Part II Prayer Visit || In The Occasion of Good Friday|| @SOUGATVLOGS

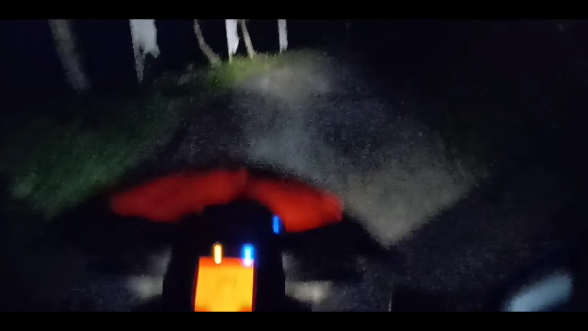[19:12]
फेरि यस्तो खाल्डाखोल्डी पुरा देख्छ नि त बाटो कि, अम्बो बाटो खोइ कता हो।